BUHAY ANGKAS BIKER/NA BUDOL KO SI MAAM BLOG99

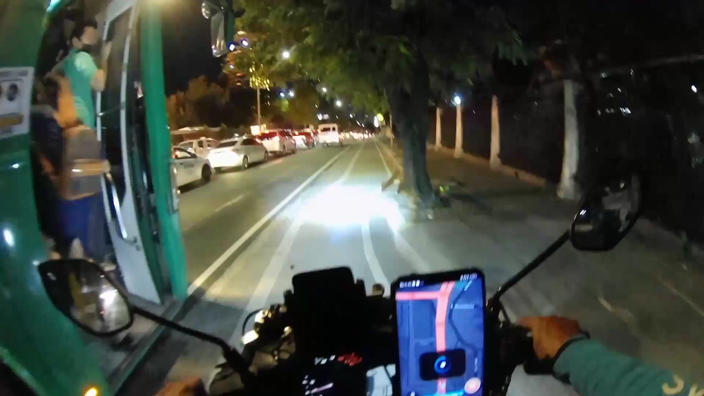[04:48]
Saan to banda sa Quezon City po, ma'am?
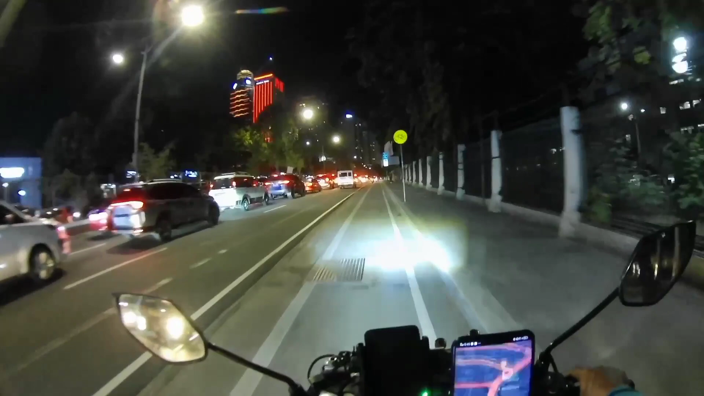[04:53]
Katipunan? Eh, dapat pala bumaba tayo, no? Ah, whitelist tayo naman, oh, tama. Kita pa ito.
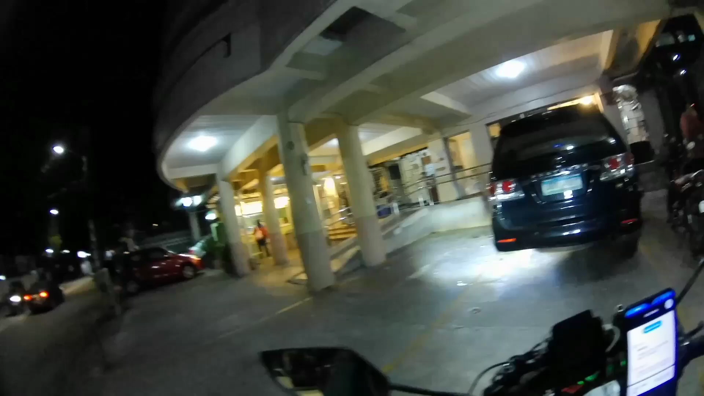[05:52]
Katipunan. Alright. Okay. Yun, abang ulit tayo ng another next booking. Ayan po, pinasukan na po tayo ng another next booking.
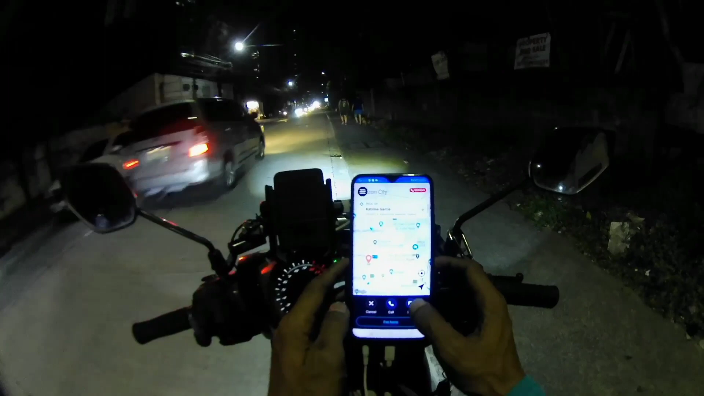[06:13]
Dito lang din yung pickup sa my Serverville Avenue. Dito lang din, malapit mga kablas, no? Tapos yung drop-off niya malapit lang din sa Pip Avenue, Quezon City. Dito lang sa likod ng Cubao. Let's go. 70 pesos yung pair niya mga kablas, no? Tinan natin kung ilang kilometro mula dito sa location natin to pick up location ng pasayero natin.
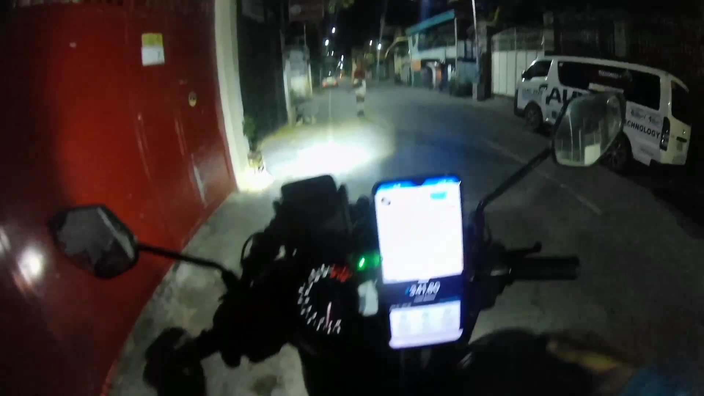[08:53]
Thank you. Yan mga ka-oblas, nandito na tayo sa drop-off location ni sir sa Malabon.
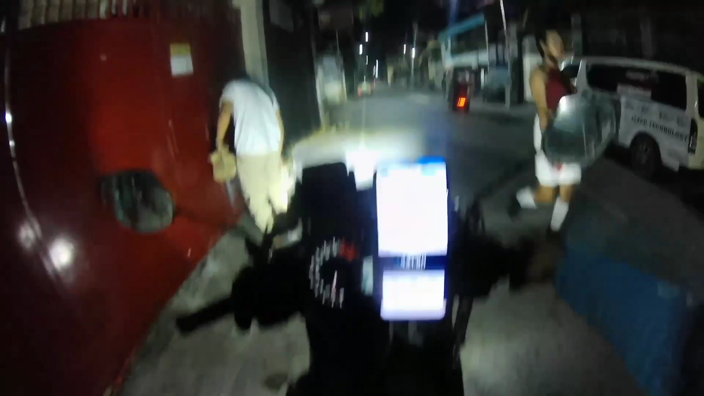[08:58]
Okay.
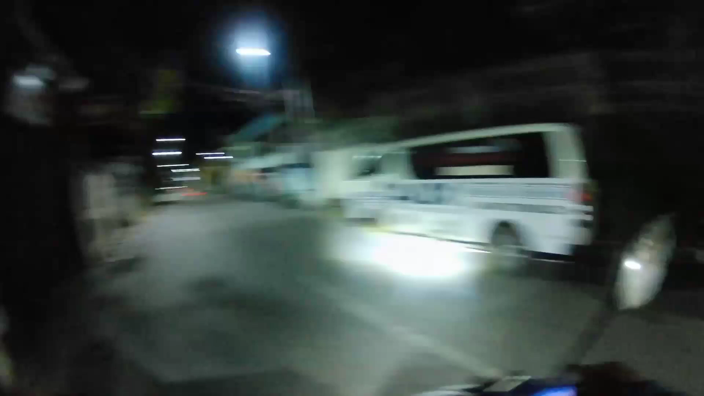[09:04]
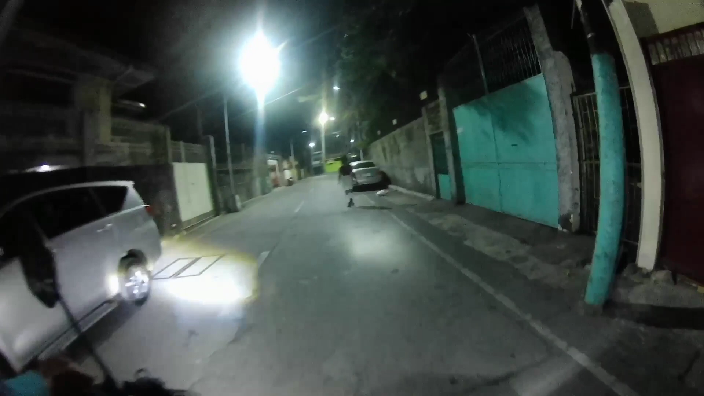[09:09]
Dito tayo sa Malabon, dito na tayo sa drop-off location ni sir. Ayun po mga ka-oblas, no, yung last drop natin kanina doon sa Malabon, din na tayo nagbukas ng apps. Inop na natin, tapos binaybay na natin pa uwi.
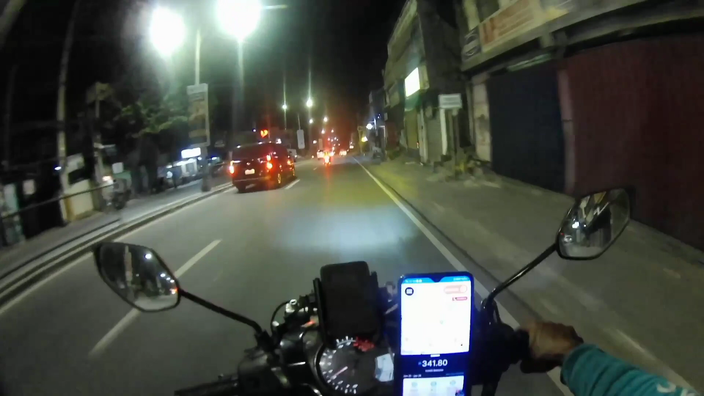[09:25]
Kasi baka abutin tayo ng madaling araw, mahirap na.
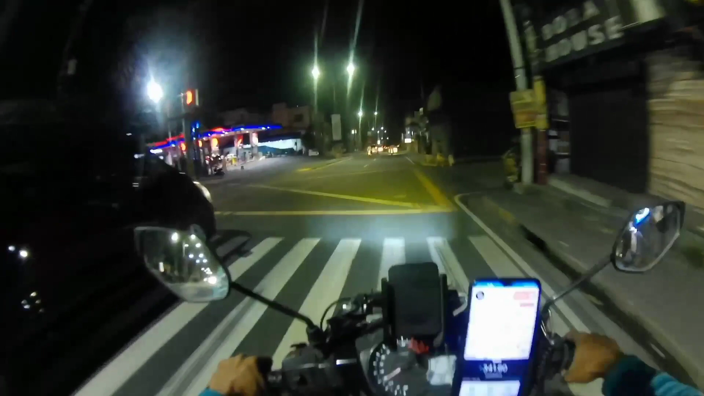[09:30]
Mahirap na pasubo sa biyahe, kaya ayun. Ginawa ko, binaybay ko na lang pa uwi. Nandito na tayo ngayon sa Batasan Road. Pababa natin ng San Mateo. Okay, so alright.